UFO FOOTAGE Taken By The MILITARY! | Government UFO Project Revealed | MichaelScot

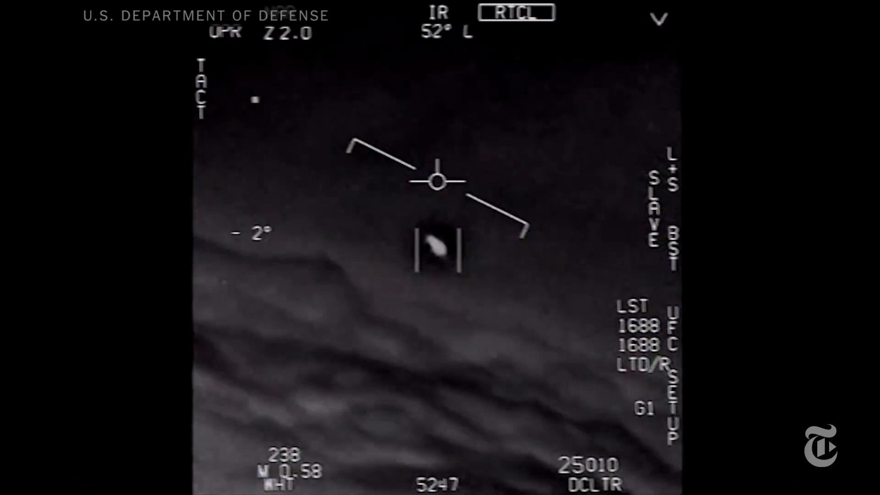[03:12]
Yeah. What's going on, bro? There's a whole lead of them. Look on the ass, eh?
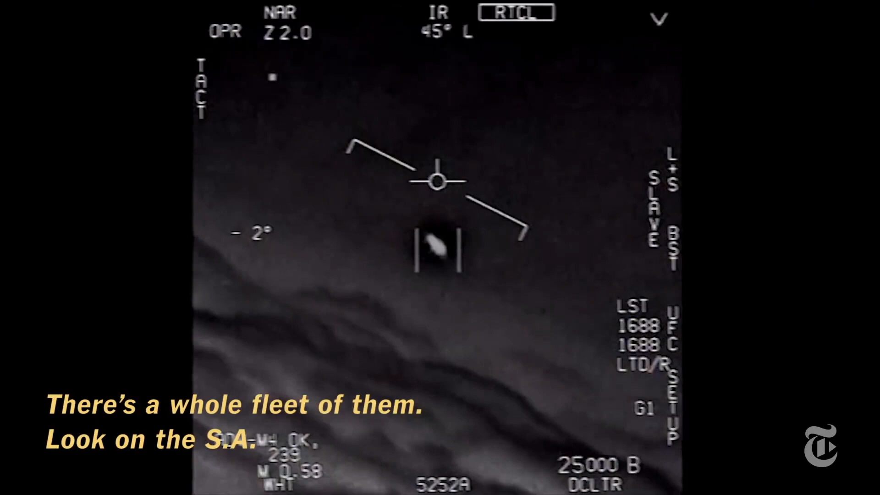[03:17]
Oh, gosh.
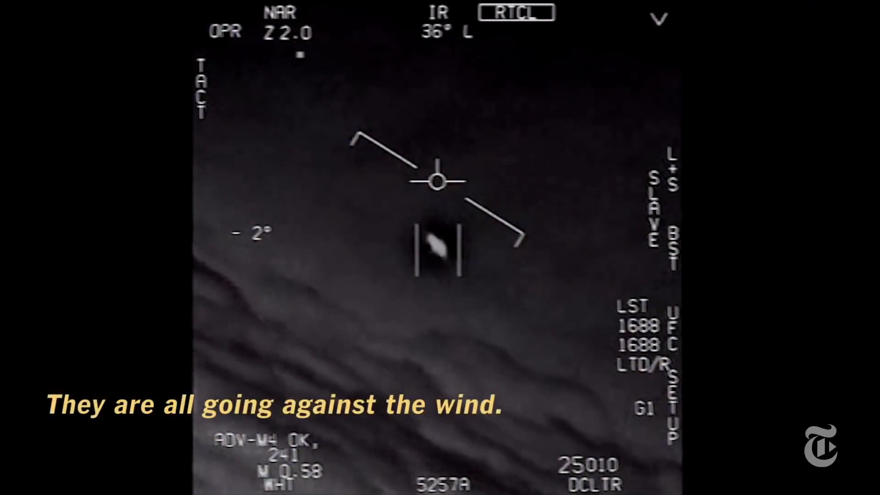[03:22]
Going against the wind. The wind's 120 miles from the west. What the whole thing, dude?